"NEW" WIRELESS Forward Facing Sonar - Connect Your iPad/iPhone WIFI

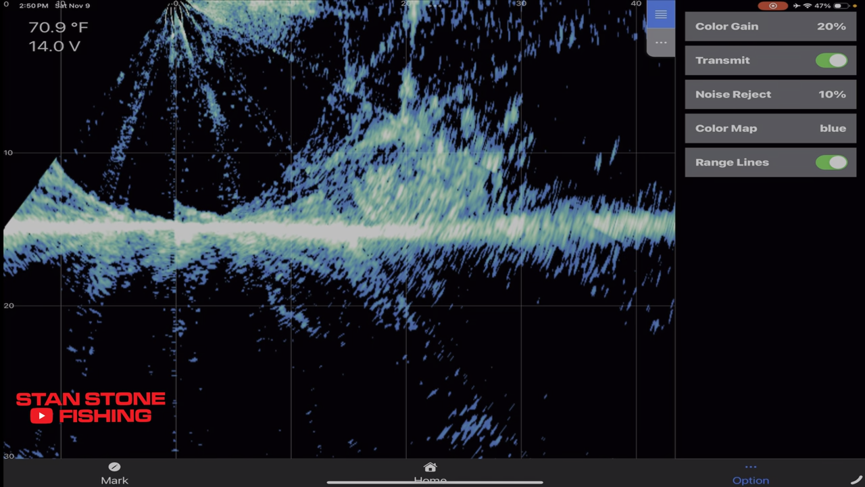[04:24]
On screen: water 70.9°F
Now, it's windy out here. You're going to pick up a lot of wind noise. Nothing I can really do about that. I wanted to show you what it looked like. Now, that's the yellow color. That's what they call yellow. There's blue.
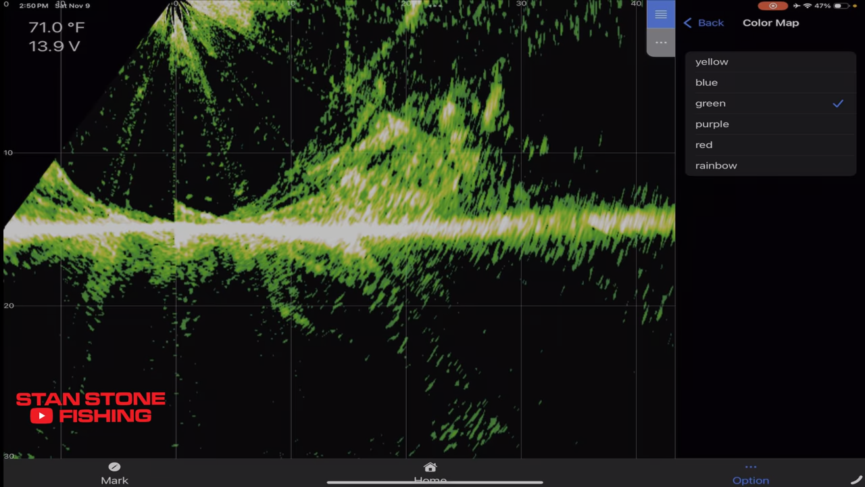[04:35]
On screen: water 71.0°F
Purple. That's a pretty good color. There's red.
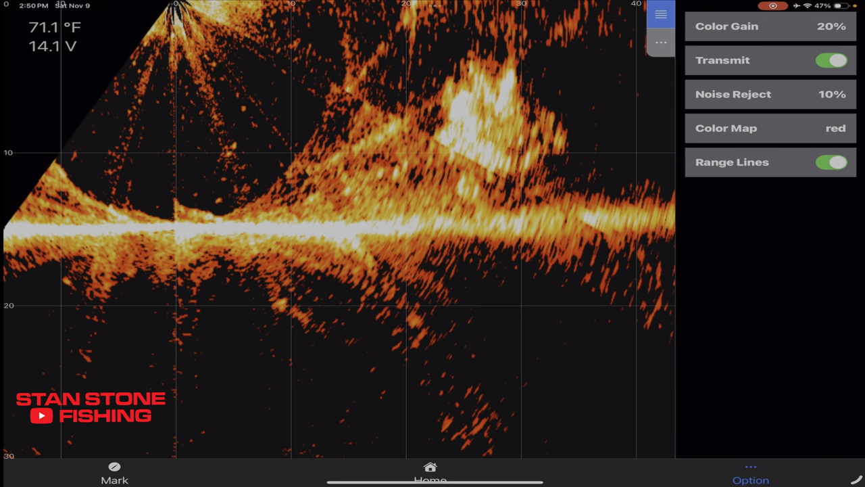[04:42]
On screen: water 71.1°F
And there's rainbow, which you're pretty familiar with that color. That's a lot of people use that blue on the Garmin.
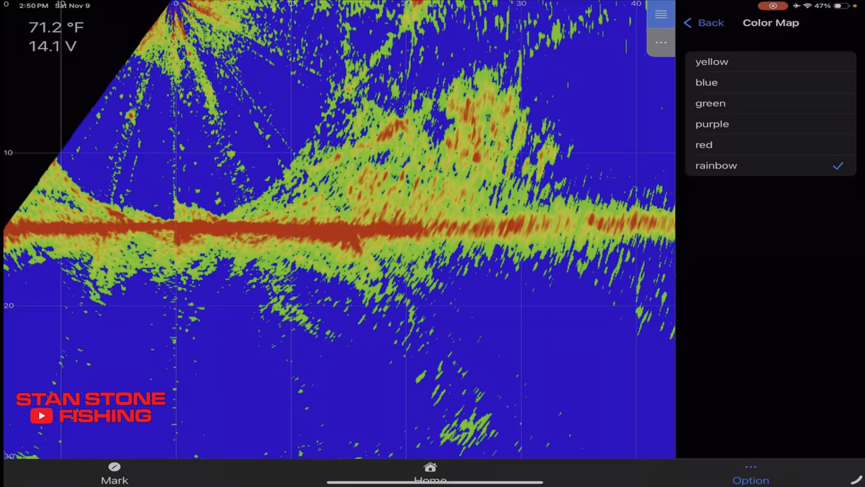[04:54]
On screen: water 71.2°F
So, if we'll go back, I'm going to go back to yellow.
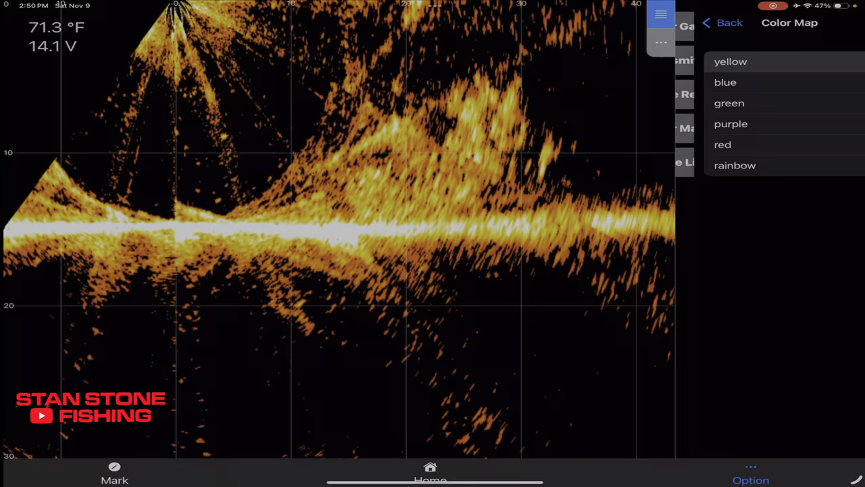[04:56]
On screen: water 71.3°F
Where the boat is in the brush pile, the first 20, we're looking under the boat. Just so you know, the transducer is facing the bow. It's mounted out the stern. And I've got it as straight as I could mount it, where it points directly under the boat, so we could get a good pitcher. So, with my crappie brakes, they go down pretty good ways under the water.
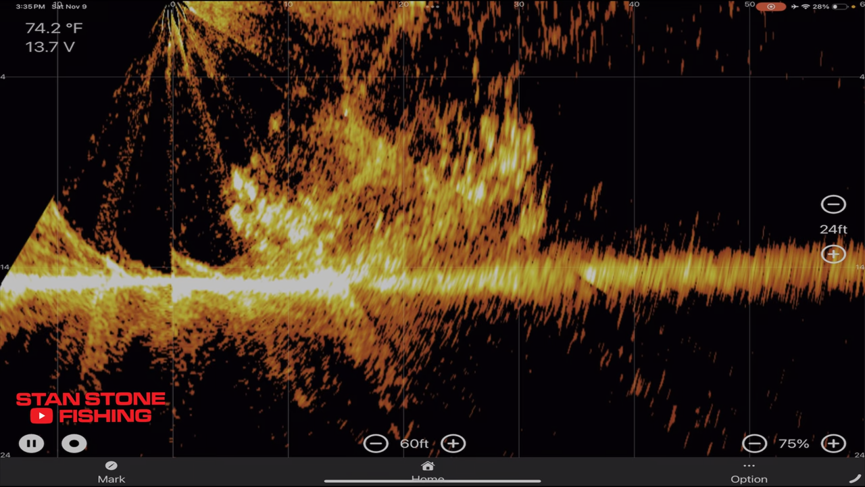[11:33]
On screen: water 74.2°F
We're falling right at the edge on the other back side of that brush pile. Here he comes. See him. Watch. There he is. There he is. All right. That's a nice one too, guys. I wish you could see it. I should have turned the rear camera on, but I just wanted to really show you what the... I'm going to turn this fish loose. See if we can watch him go down.
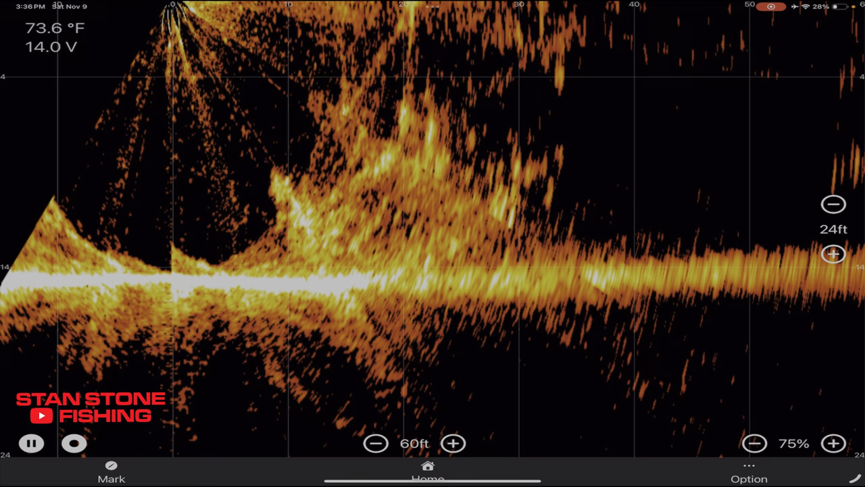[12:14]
On screen: water 73.6°F
There he goes. He's swimming back down. It's taking a little bit. He's only about four foot deep now. He's going down. All right. I got the chest camera on now, guys.
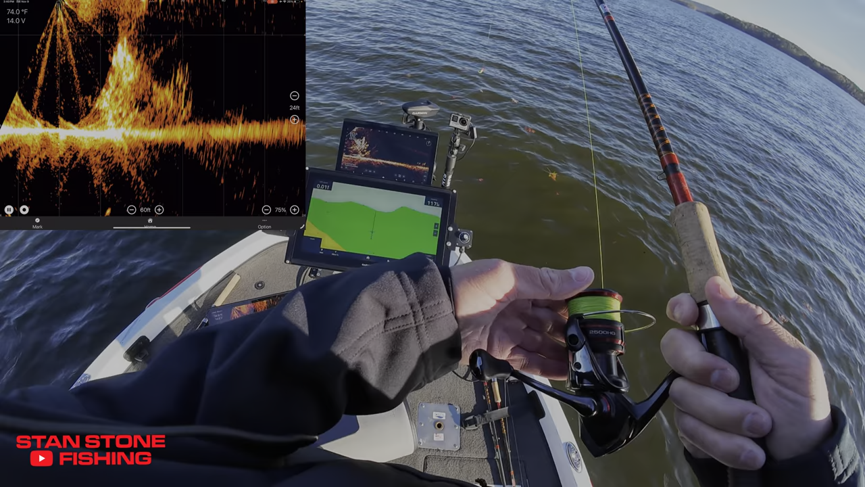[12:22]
All right. We're going to cast out to that 30 foot. I see a bunch of them out there. We're right there. See our jig going up and down right there.
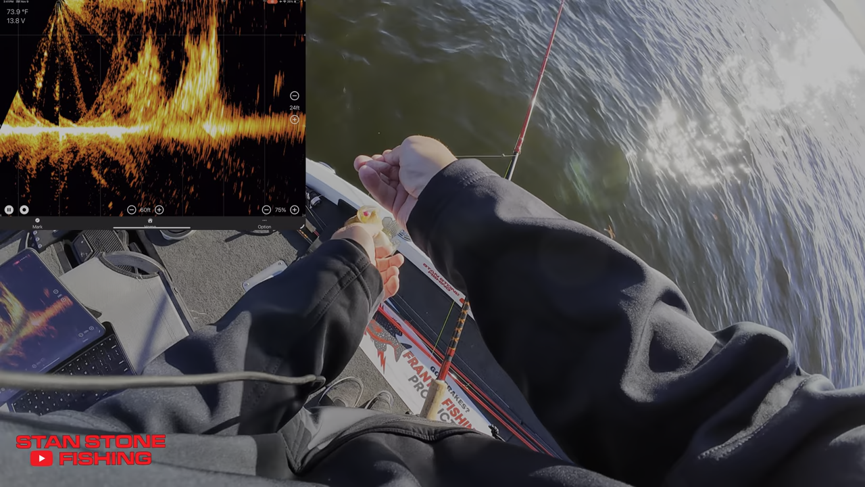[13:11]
You can go anywhere... I mean, go anywhere on the boat, wireless, with that router. At least we're able to get one on camera so I can show you. Little one.